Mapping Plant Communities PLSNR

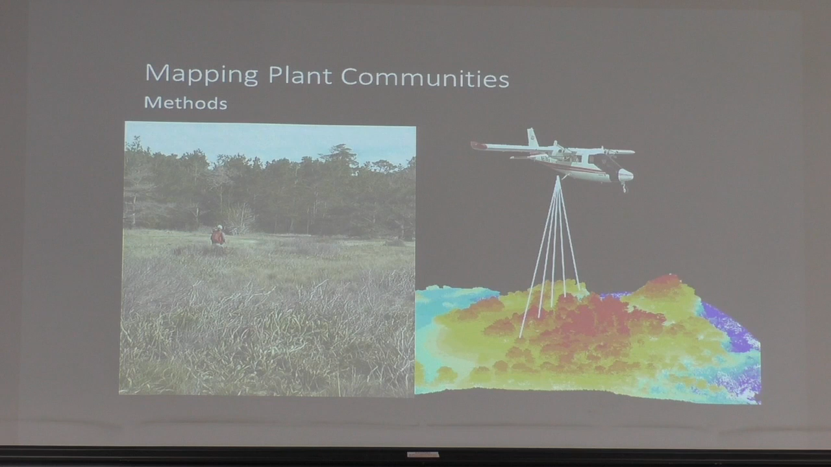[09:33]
And so the Naval Coast Graduate School collected the LIDAR data set for Point Lobos in 2013. And at the same time they collected really high resolution worth of photos. And so I was able to use those in combination with a field data collection to map the plant units.